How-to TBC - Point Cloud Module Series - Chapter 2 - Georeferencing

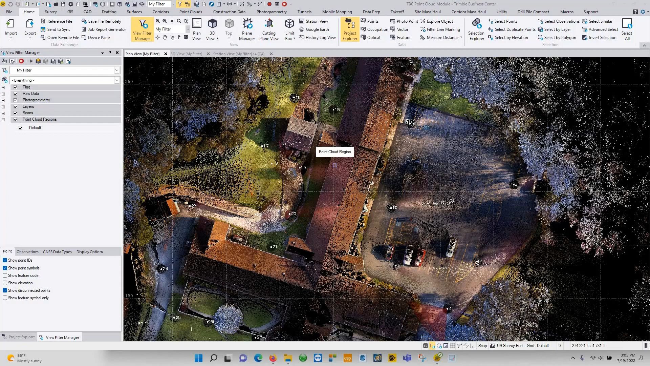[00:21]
the entire project registration and now we're going to move on to geo-referencing.
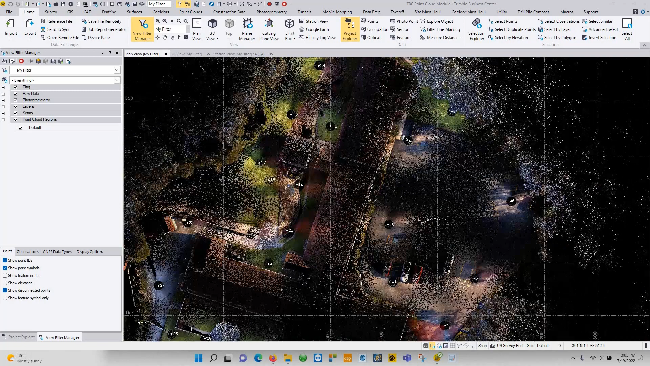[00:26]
So as of right now as you can see in our coordinate system we are currently in zero zero based upon our first scan stations.
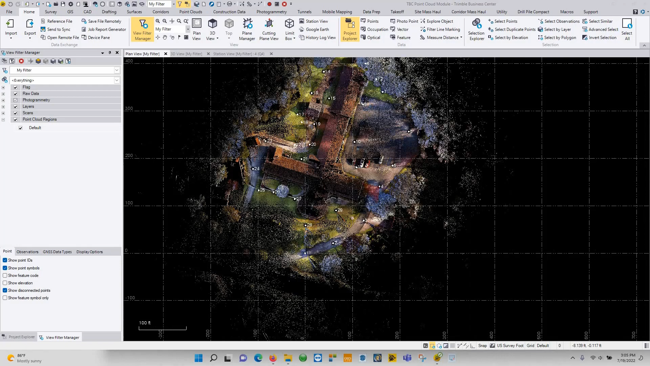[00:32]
That's our zero zero coordinate and we want to move this thing over to a state plane coordinate system. So on this particular site we were using an R12i.
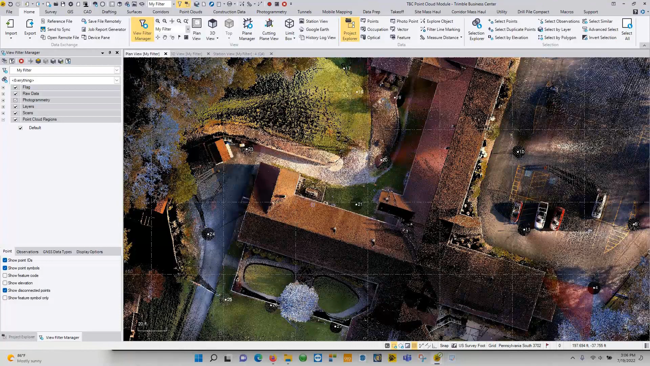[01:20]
So one of the ways we're going to do that is in our point clouds tab we have what's called the geo-reference scan options. So in our geo-reference scans we can see up here we have our scan stations. Now since these things are all registered together it's all one large scan set, easy enough, and down here below it's going to ask us the point ID and the scan point.
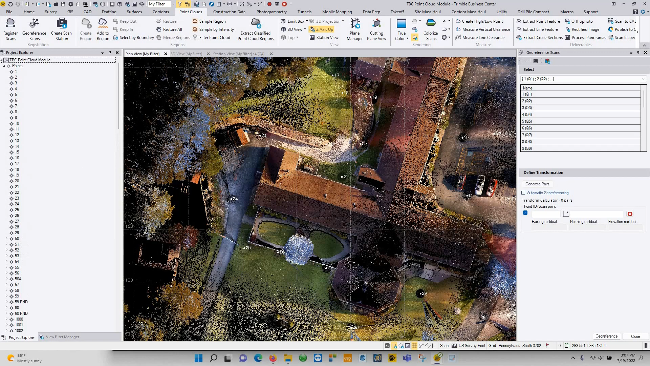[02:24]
then the target whenever I shoot it in in perspective I'll call it T 1000. This one I didn't use targets we don't have targets on this particular project so these are a little bit different. So here what I like to do is I'm just going to generate a secondary
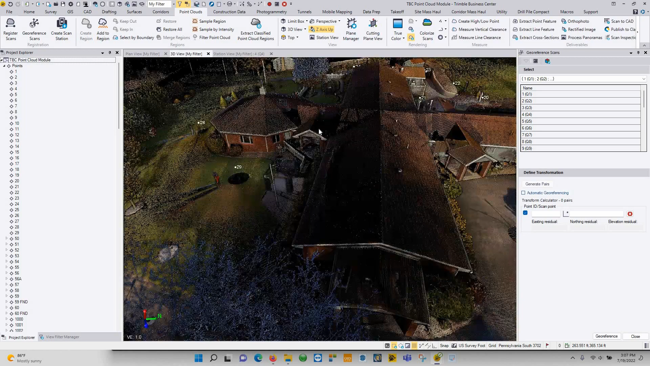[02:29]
viewer so I'm going to come here and create a new vertical tab group.
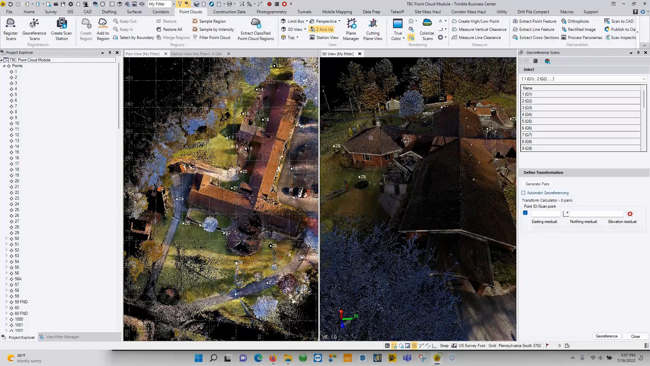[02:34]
So here's my point cloud view on this side over here I'm going to double click zoom
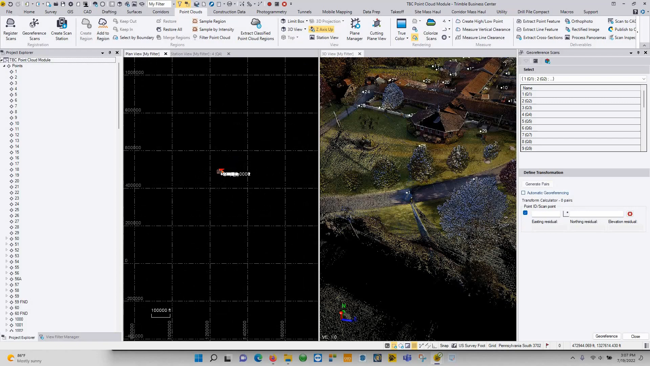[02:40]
out and then look at my data and in my filter manager I can tell to show me the feature code. So I'll turn off the point IDs. Now where I can start with this is right here we have
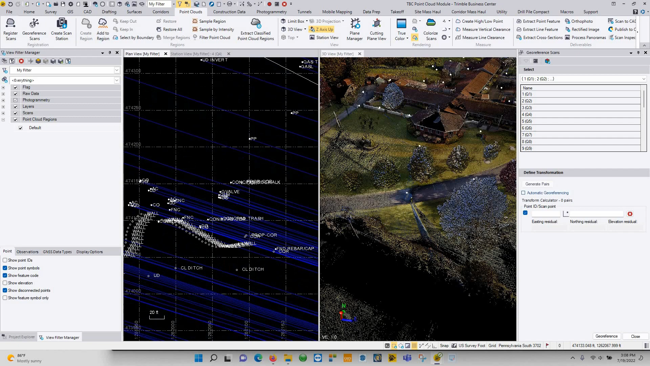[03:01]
concrete pad sidewalk so I know because I shot this out in the field and if I come over here to this location
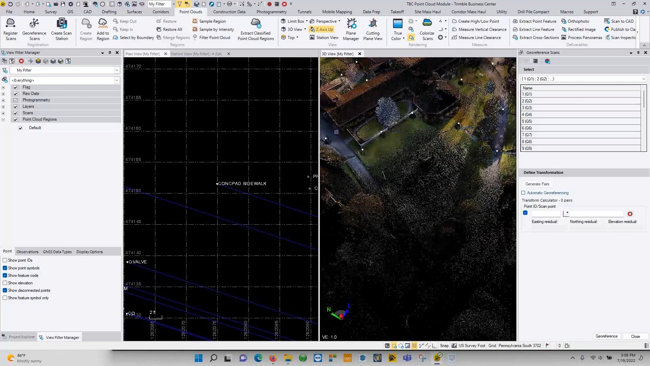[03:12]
there's my sidewalk and I shot in this corner.
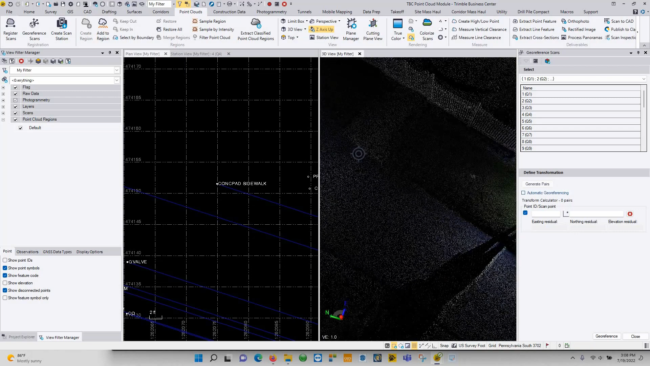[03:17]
So if I click here go to my point ID.
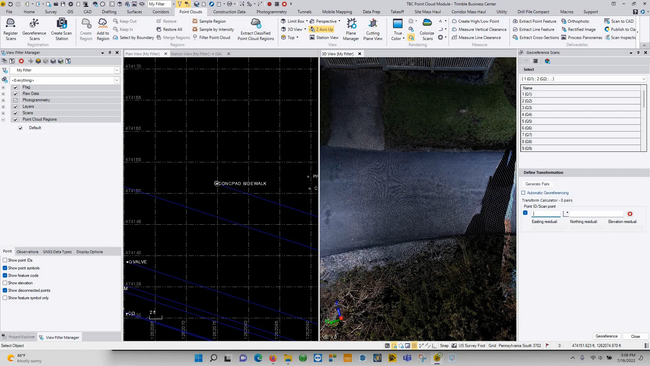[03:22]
Click on that. Click on that location. That's going to give me my first location and it's going to give me my residuals. Now naturally there's nothing to compare it to so we have no idea whether or not that's going to work or not.
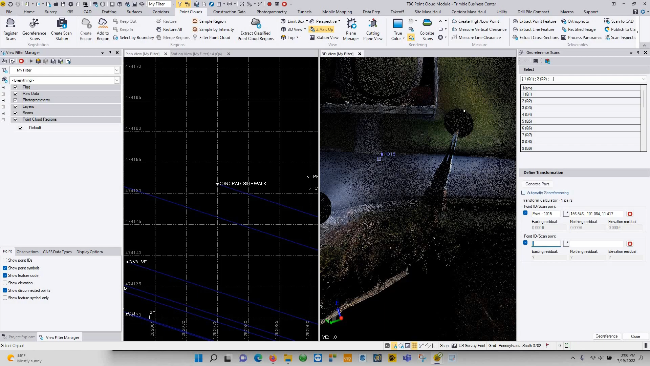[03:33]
So if I zoom out a little bit we go to the next location. We have another corner of sidewalk here.
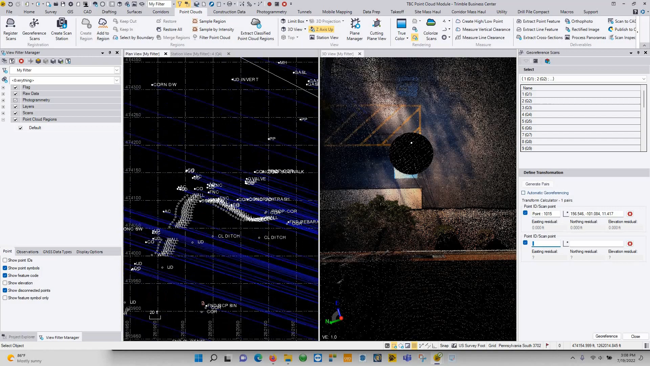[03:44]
So if I zoom out over here I have another corner of a sidewalk. So click on that location.
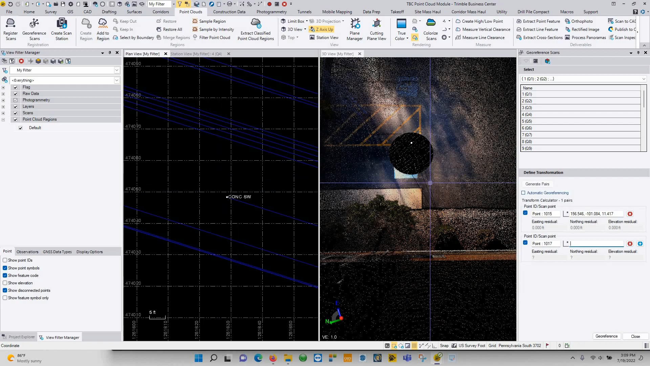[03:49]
Zoom in. Click on that same corner location and you'll see here it'll give us our northing and easting residuals.
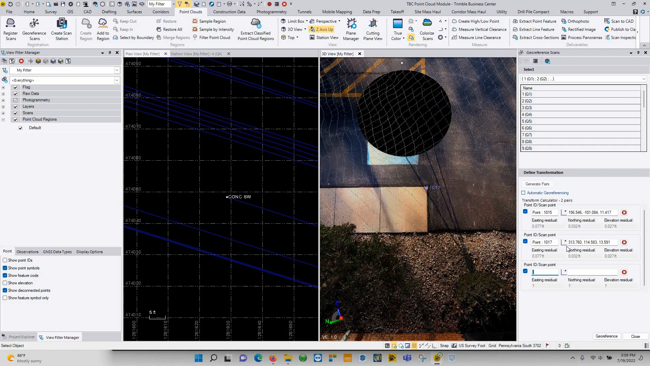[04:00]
Zoom out a little bit more. I think I have one right here on this corner as well. There's that sidewalk. Click on it. Click on that location here. Again it's going to give me my residuals. If one does not work I can turn that one off and then run off the smaller residuals. I usually like to do five or so points.
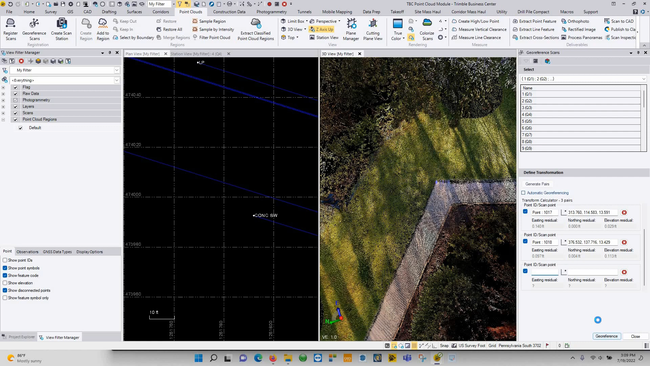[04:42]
So you will do this multiple times and once you're happy with it you will hit the georeference button and it will take the entire point cloud, rotate it, and move it where you want it to be.
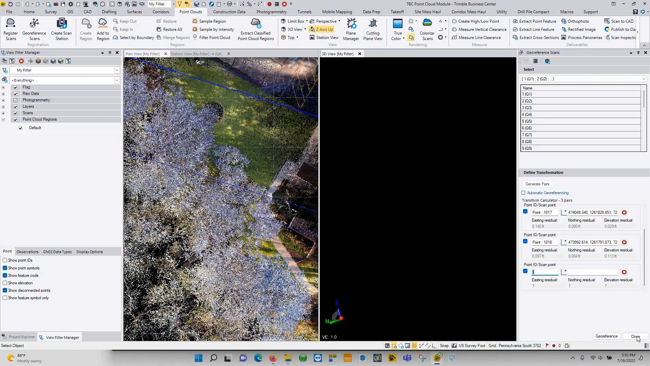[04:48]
I can close out of the georeferencing tool and